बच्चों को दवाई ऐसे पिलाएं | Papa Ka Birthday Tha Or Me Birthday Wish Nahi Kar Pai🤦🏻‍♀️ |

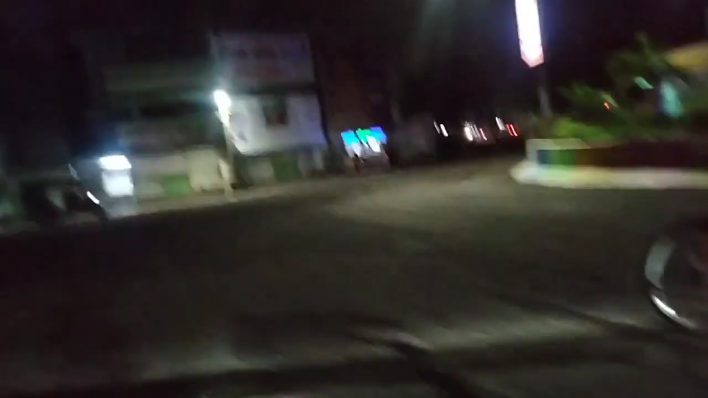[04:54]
तो अभी रात हो चुकी है, और अभी हम निकले हैं एक छोटा सा आराम लगाने के लिए,